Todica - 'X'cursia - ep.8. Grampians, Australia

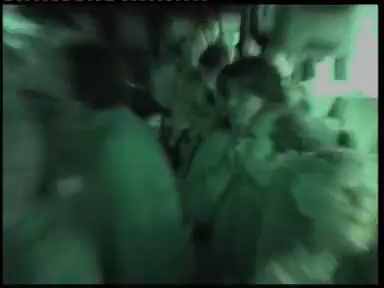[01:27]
După 12 noapte. Acum o să aveți avantajul că vă filmez pe întuneric și aveți curajul să spuneți ce credeți.